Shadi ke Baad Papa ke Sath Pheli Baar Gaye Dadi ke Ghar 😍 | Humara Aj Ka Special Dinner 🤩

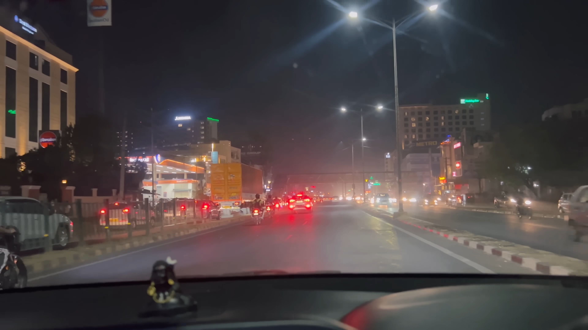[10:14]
तो गाइस पूरे रास्ते पर ट्रैफिक नहीं मिला, जीरकपुर में आके हमें ट्रैफिक मिला है।